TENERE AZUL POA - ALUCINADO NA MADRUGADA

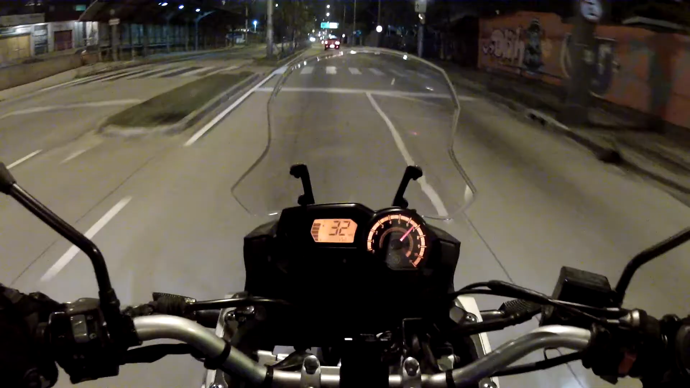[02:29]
Essa sinaleira é foda. Sempre tem acidente nessa sinaleira.
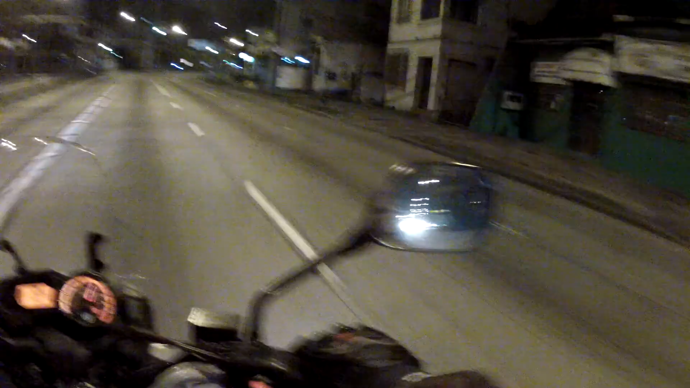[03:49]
Sinal fechado ali, o cara cruzou a avenida ali com duas mãos, cara. E vinha do carro ainda, né? Ele não olhou. Ele viu quando até entrou na avenida aqui. É forte.